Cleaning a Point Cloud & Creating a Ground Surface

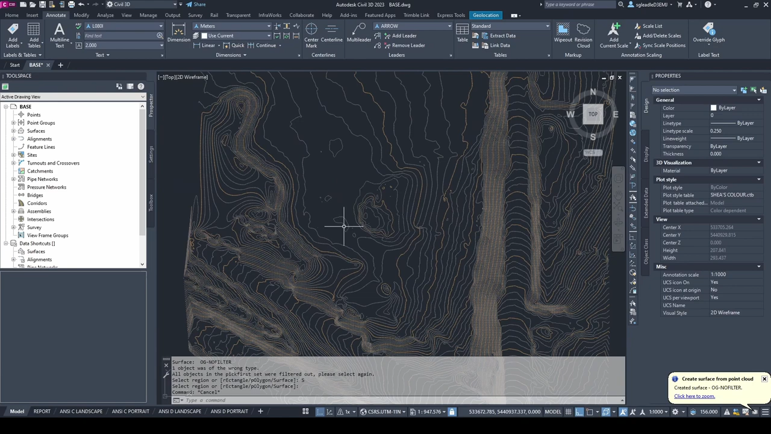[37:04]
They do look much better. And if we view it in Object Viewer,
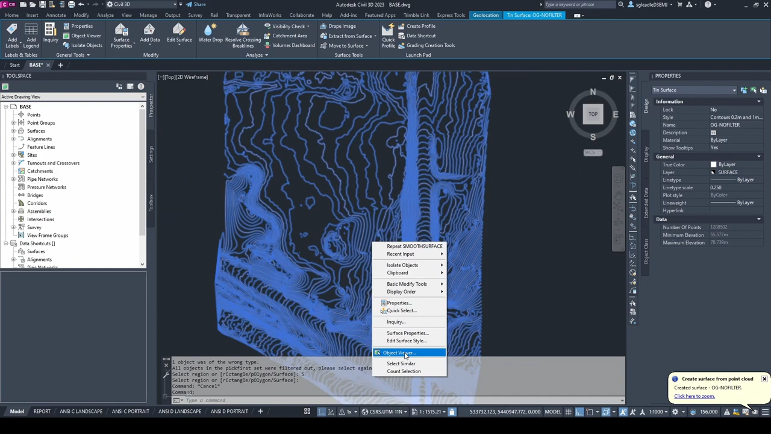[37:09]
it looks quite a bit better as well. So we still have our road. We didn't lose any data. We just smoothed out some of those jagged portions. So yeah, be careful of the Krigging interpolation. And my suggestion would be go no filter.
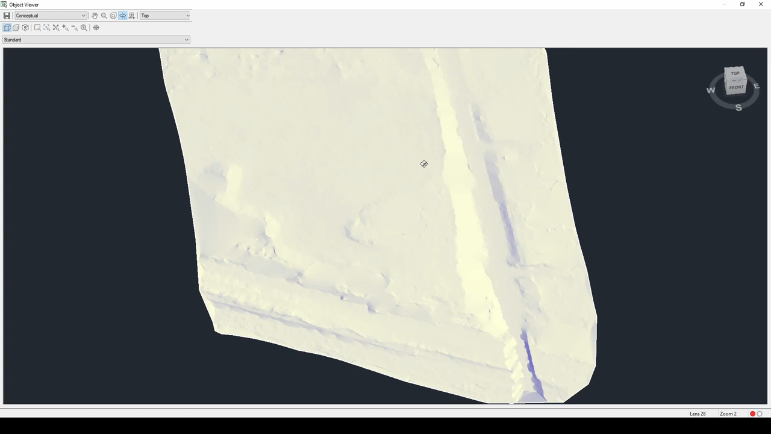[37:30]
If it turns out too jagged, smooth the surface a bit.
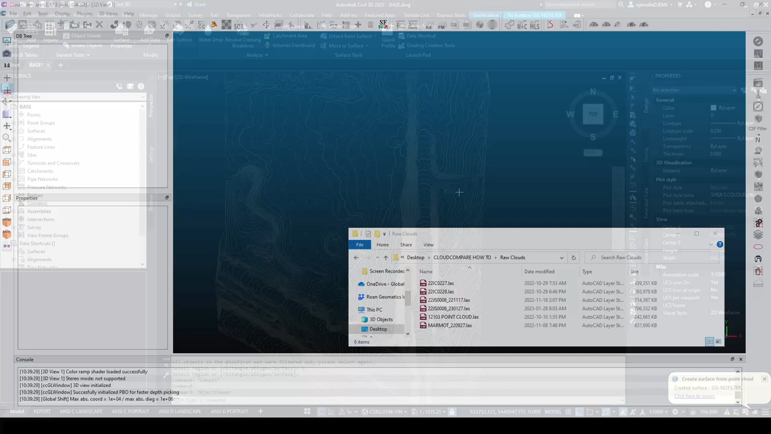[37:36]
To give us an idea of how clean we can get clouds based on their topography and obstructions,
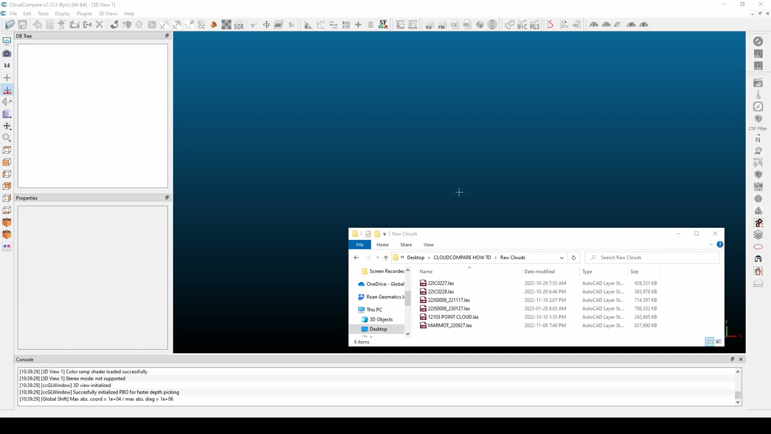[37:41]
I'll run through a few more examples now, showing you the before and after and the surface created from those clouds.
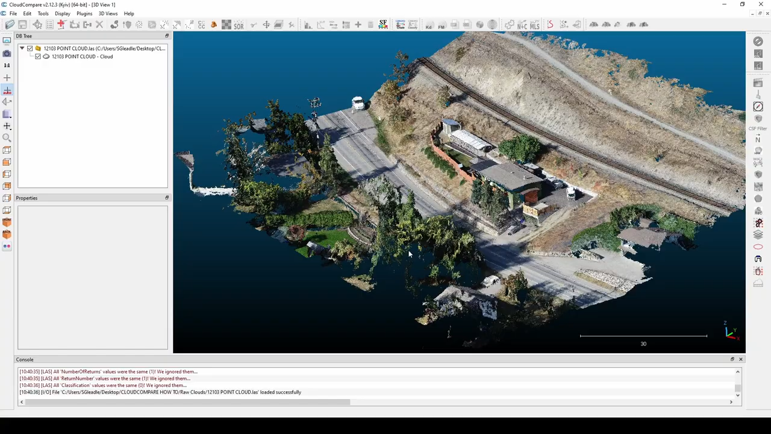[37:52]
This is a 9.5 million point cloud of a flight I did a few months ago.
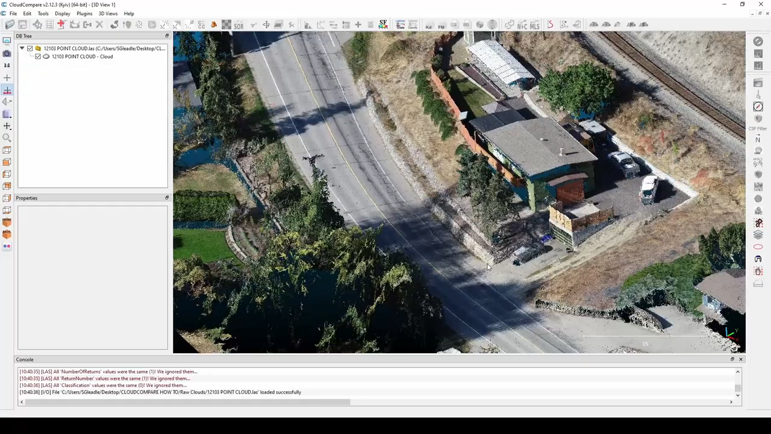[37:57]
The issue with this particular cloud is these bank tops and bottoms. So when I do use the rasterize feature, it's gonna tend to shave off the top of bank here.
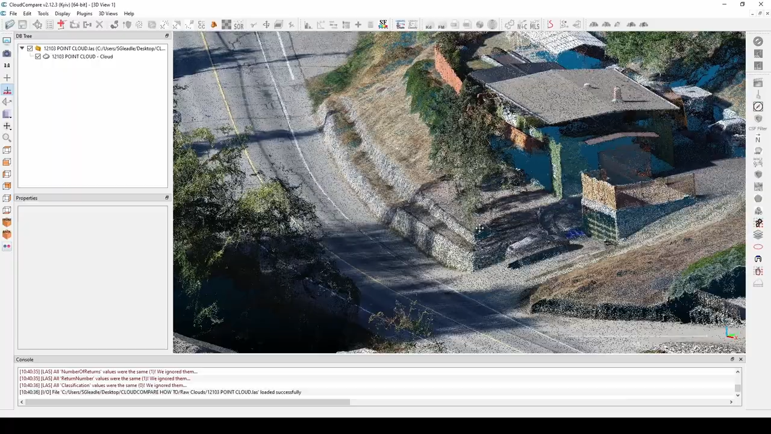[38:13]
So we're gonna wanna use a smaller step size.
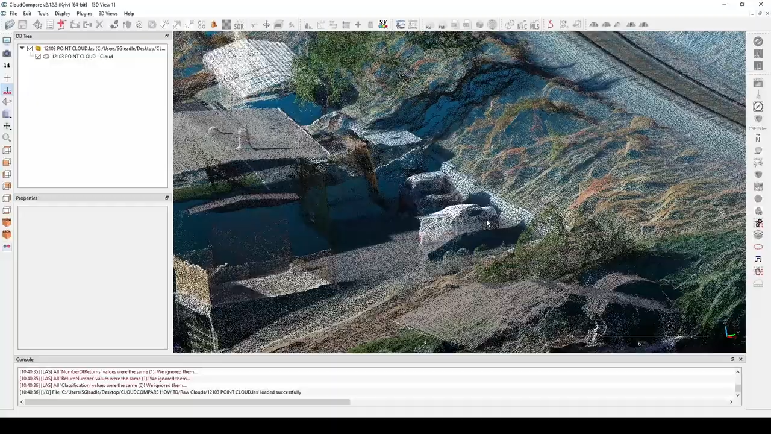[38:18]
However, to do that, it's going to have to be relatively clean before we get to that point.
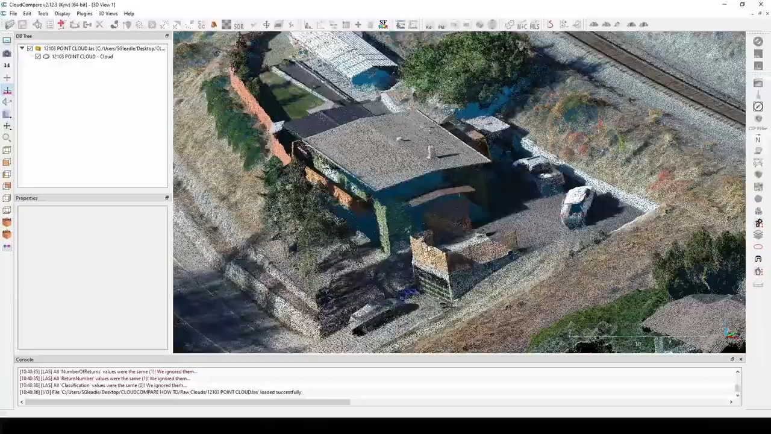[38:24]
So I'll let you go for now, and I'll bring you back with the cleaned point cloud and explain what I did. Okay, so we're back. It's been about 10 minutes since I started with the original cloud. I ran a CSF filter making my way down to 1.2 and 2.4. Then I used the SOR filter on it and did a rasterized to a step size of 0.3 meters.
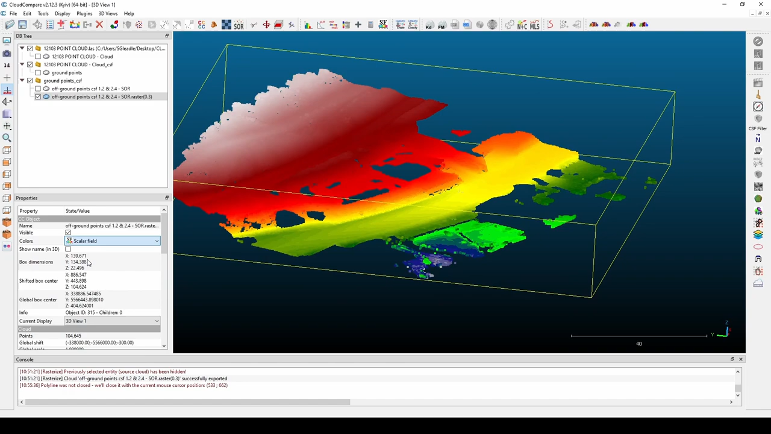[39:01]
And this is where we're at. It's looking pretty good. I'll be back once I have a surface created from it. Okay, so we're back and we've created a surface in Civil 3D.
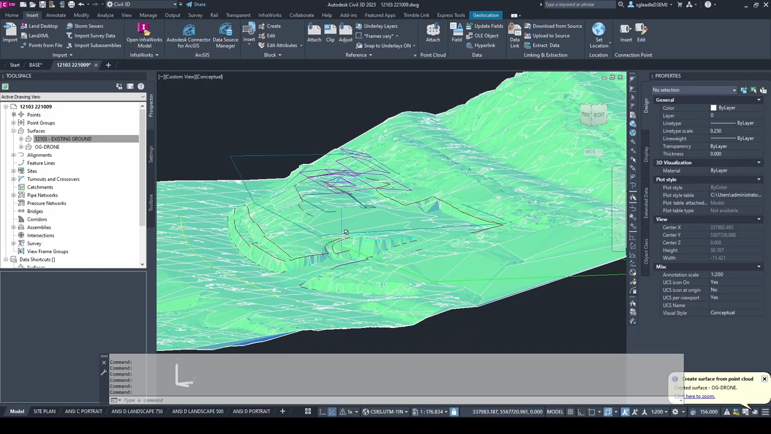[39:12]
So that's the blue you're seeing here, and it's underneath line work that was extracted from this data from a previous project.
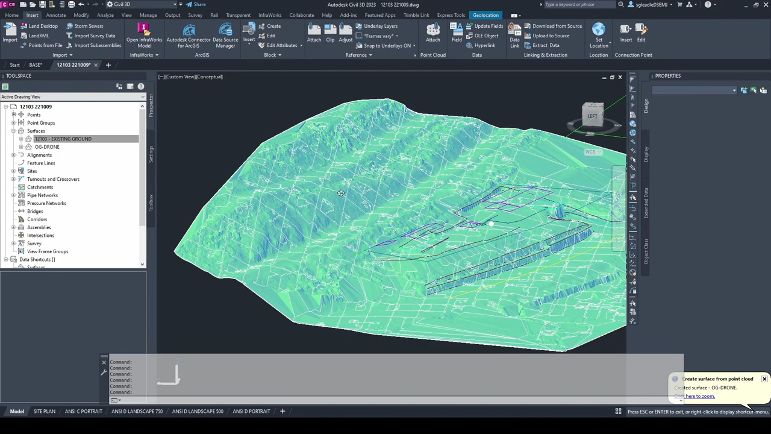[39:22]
So you can actually see it's looking pretty good. It picked up the features of the railroad, this path up here. It didn't cut away too much of these tops and bottoms of banks.
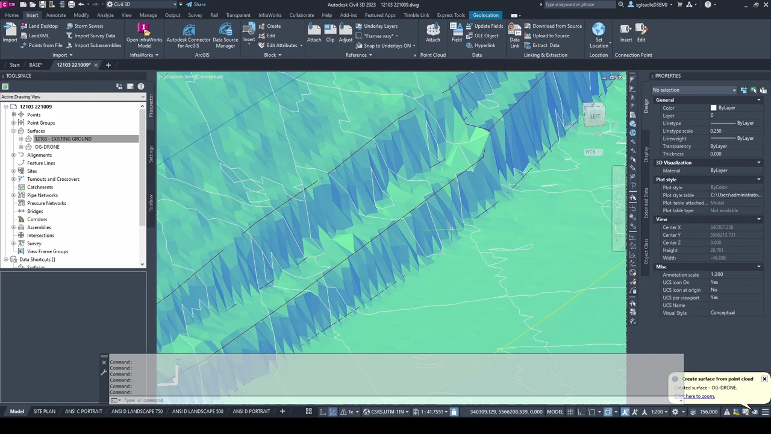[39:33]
So this line work here was actually drafted on the tops and bottoms of banks.
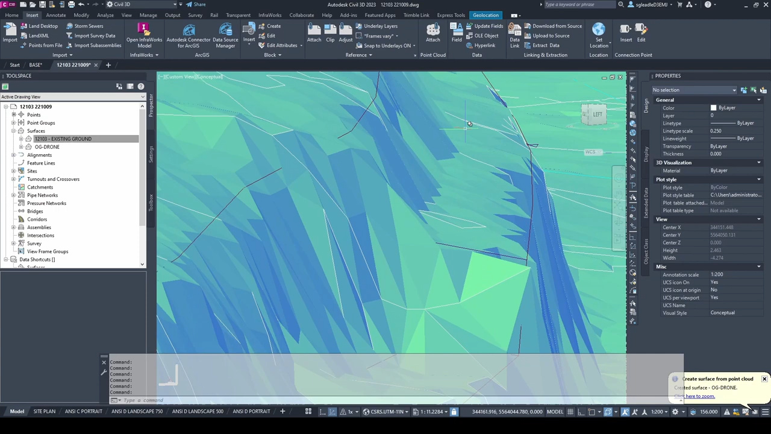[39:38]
And you can see it's a little bit above the surface, but it's actually very close and running right through it in some places.
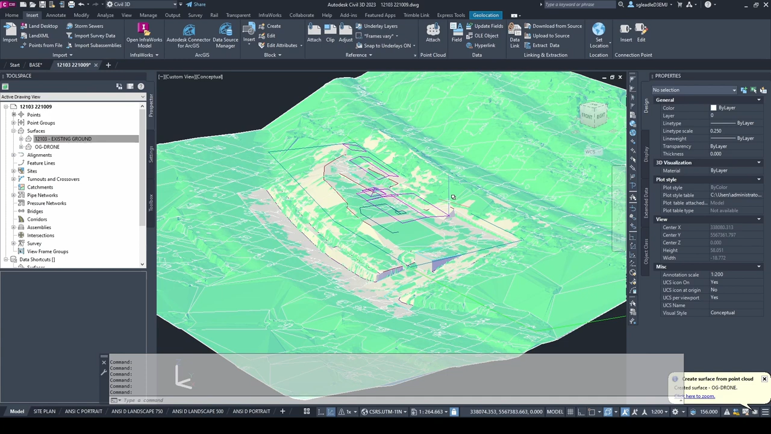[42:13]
100 acres, that's when we're really going to see the value of being able to use a drone and extract a surface from that. So I'm going to close this down and hop into another example I did that's a bit larger, and we'll run a comparison on that data set. So this is our final example. This is a flight over a new bridge that's being constructed. So there's a lot of issues with trying to survey this traditionally. Obviously, the topography just makes it nearly impossible to survey these steep slopes, and there's no access down to the river below.
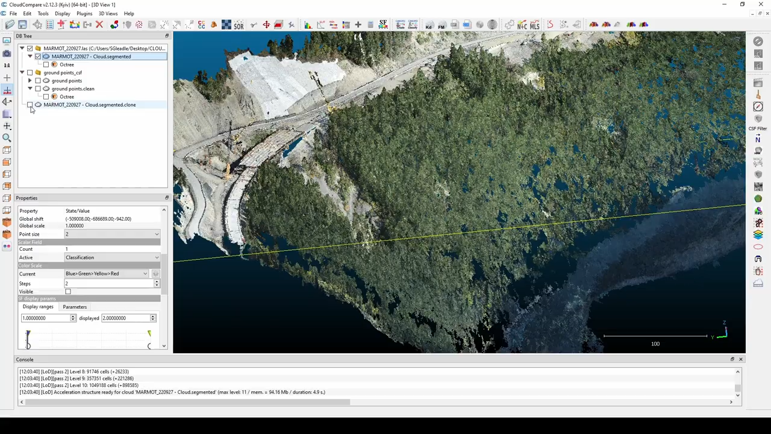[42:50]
I ran a CSF filter, an SOR filter, and then rasterized it. And this is the final export from that. So you can see there's some gaps in the trees,
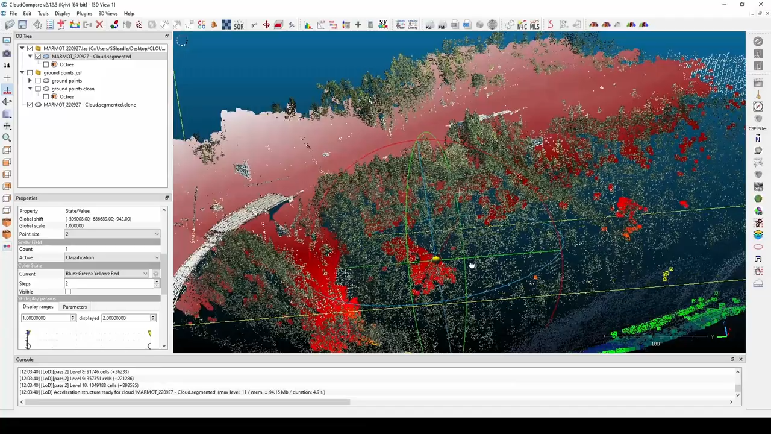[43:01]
but that's just because this is photogrammetry, and I'm actually surprised it was able to get underneath the trees as well as it did in some places.
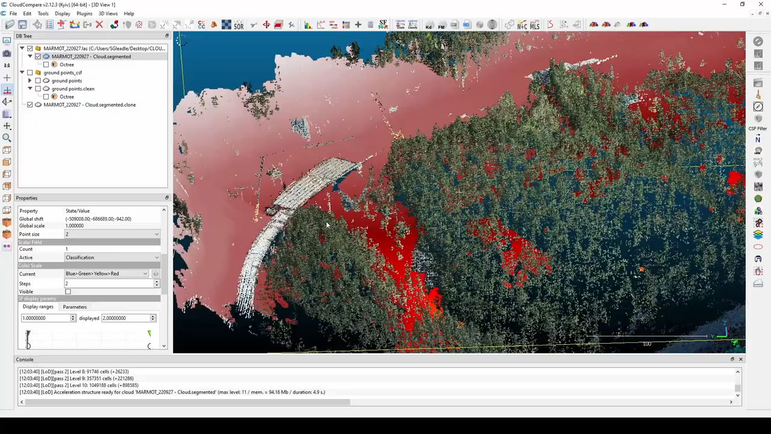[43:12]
The bridge was easily removed, and it actually turned out pretty well. I was able to extract the ground surface underneath.